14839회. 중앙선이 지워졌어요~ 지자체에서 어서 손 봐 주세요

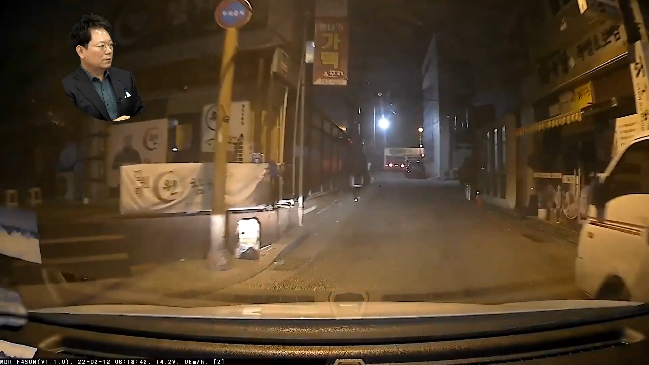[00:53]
블랙박스가 나이트 비전이 있는 것 같아요. 네, 30%는 이렇게 환하지 않습니다. 앞차?